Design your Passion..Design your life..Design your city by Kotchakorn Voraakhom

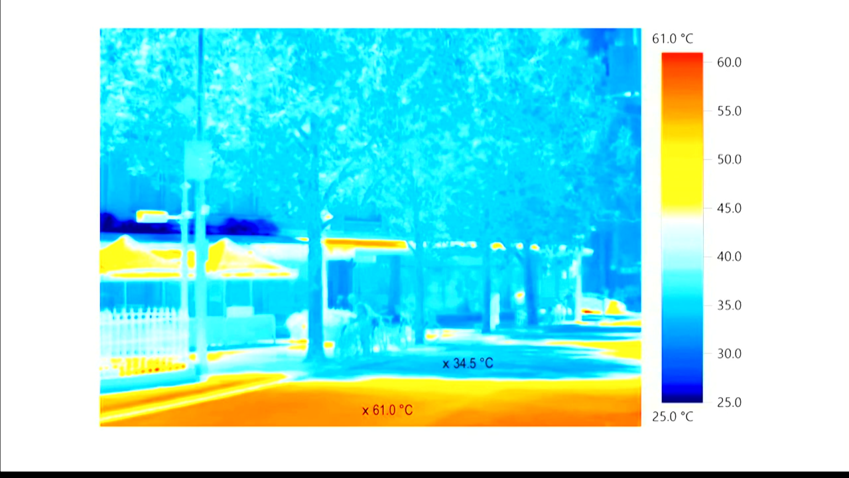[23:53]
On screen: scale top 61.0°C, scale bottom 25.0°C
อันนี้เป็นภูมิสถาปนิกก็เลยมีหน้าที่ปลูกต้นไม้ใช่ไหมคะเนี่ยคุณดูว่าต้นไม้จะช่วยทำให้การคลายความร้อนของเมืองแตกต่างมาก Texture นี่แหละค่ะผิวที่มันสะท้อนกลับเข้าไป